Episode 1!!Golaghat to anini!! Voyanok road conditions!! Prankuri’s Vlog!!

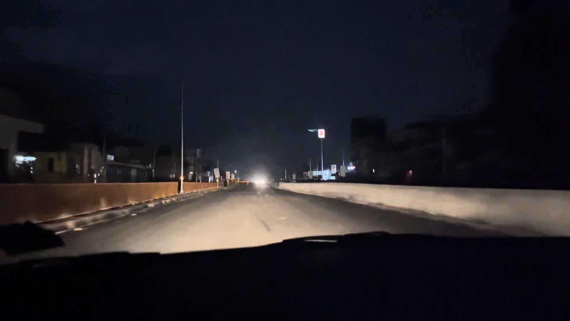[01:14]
3:15, গাইস আমি ইয়া দেহগাঁও পালোহি, আর অল্প অল্প পোহর গেছে আর বহুত বেশি পোহর হওয়া নাই, ভয় হয়ে আছে।
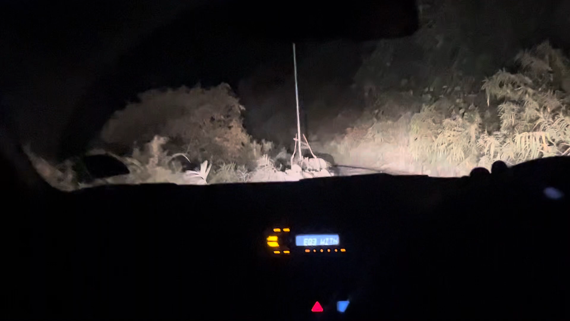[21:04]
Ita size isu, ita isu, ene ki, I mean, here so, aru, bohut khatarnak rasta.